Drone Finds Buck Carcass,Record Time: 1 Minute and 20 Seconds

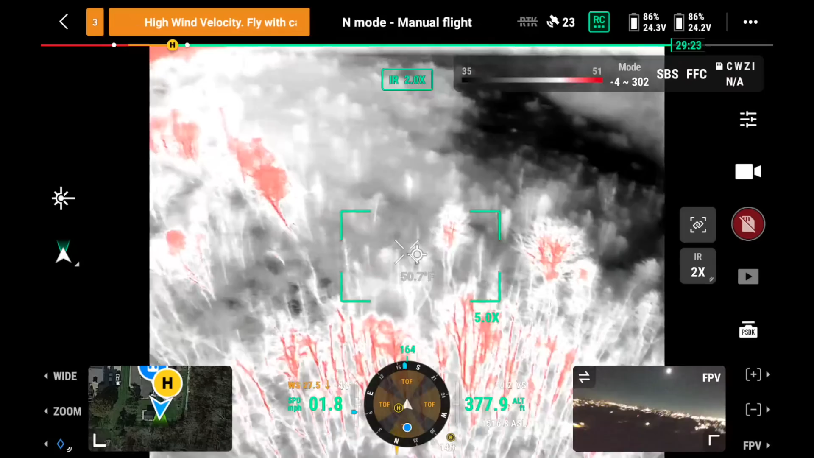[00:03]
Yeah, we can see. Right there's the road. If this is him, you'll freak out. That thing's literally, like, right there. You guys are used to idiots. Oh, yeah, that's him. You see him? How cool is that?
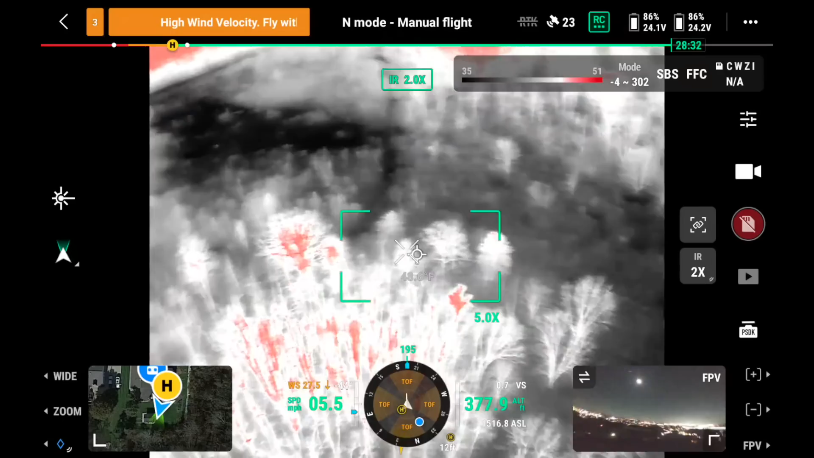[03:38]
Okay, so yeah, we can see right there's the road. There's not a lot to cover. Here we go.
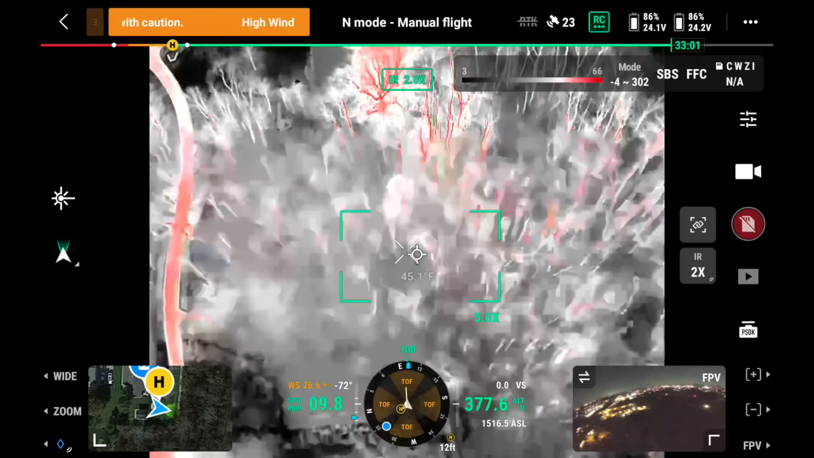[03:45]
Right there's a deer.
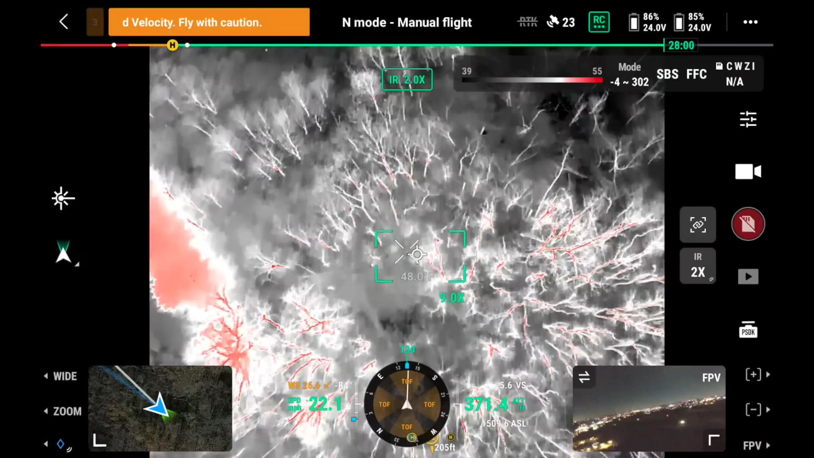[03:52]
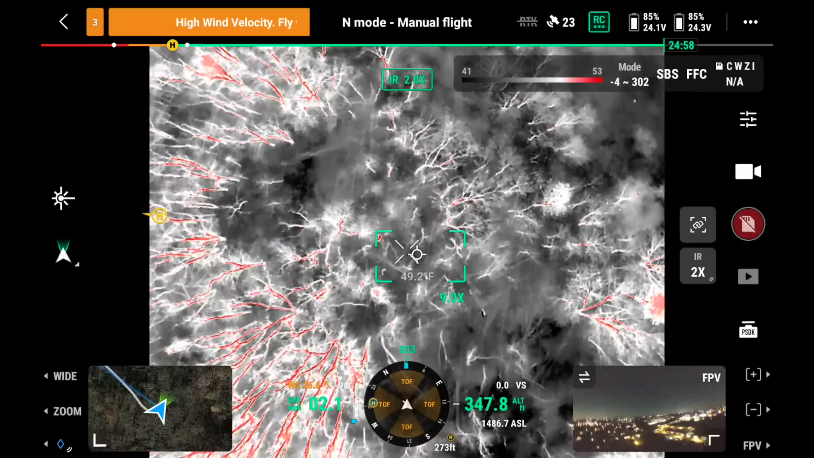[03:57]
If this is him, you'll freak out, right? Probably doesn't look good. Well, you can't tell from me.
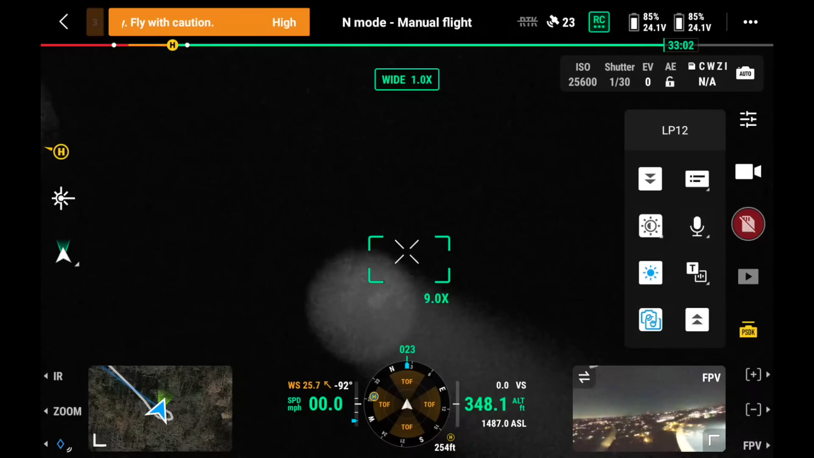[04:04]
I'll tell in a bit. Oh, looking pretty promising right there. What kind of bow was it? Nitro 505 10 point. I think this is a deer that we are looking for.
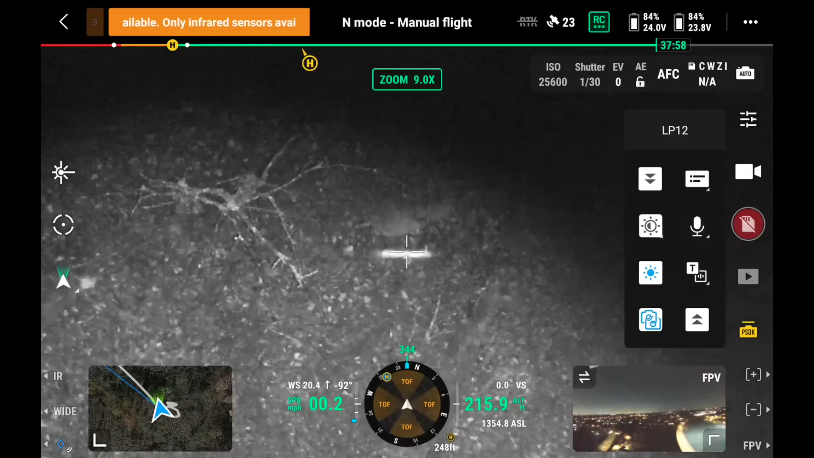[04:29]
Yeah, bro.
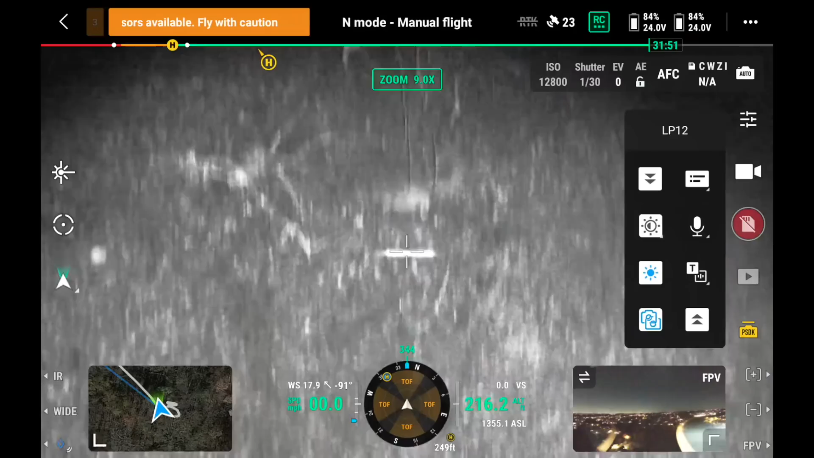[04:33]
Looks like something has an injury on it. Let's go back here. That thing's literally like right there.
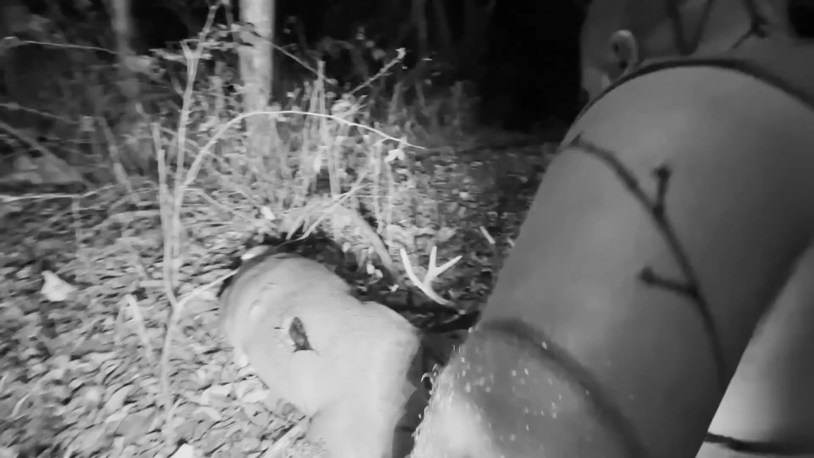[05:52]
Whoa! What is that? That is the craziest thing. That is crazy.